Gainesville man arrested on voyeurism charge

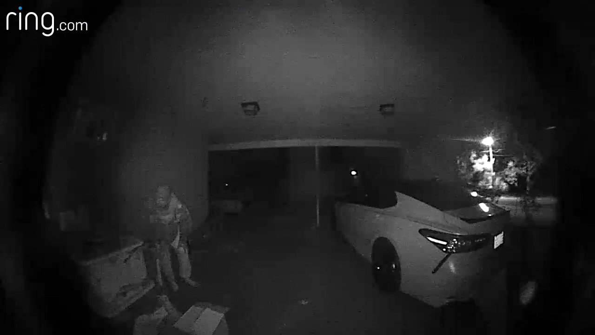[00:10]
The videos show the man crouching and crawling through a carport, hiding behind a vehicle and looking in the direction of the window of his female neighbor. On one occasion, deputies say, a burglar alarm went off while the man was in the carport. He had been peering through the window while the woman was cleaning her house in her underwear.